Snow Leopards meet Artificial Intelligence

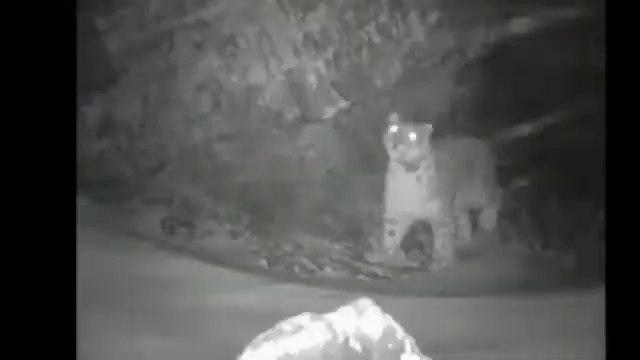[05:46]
Some of the images captured automatically by the snow leopard cameras in these remote mountains.